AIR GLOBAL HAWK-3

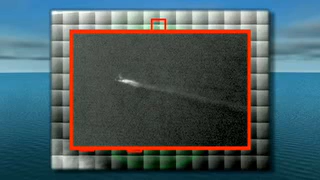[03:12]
classify and provide imagery of the vessel in question.
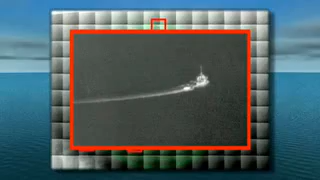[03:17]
Furthermore,
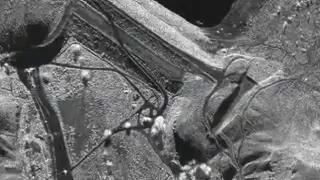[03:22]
the overland modes developed under the Air Force Global Hawk program will still be inherent in the GHMD system and will provide an outstanding littoral surveillance capability.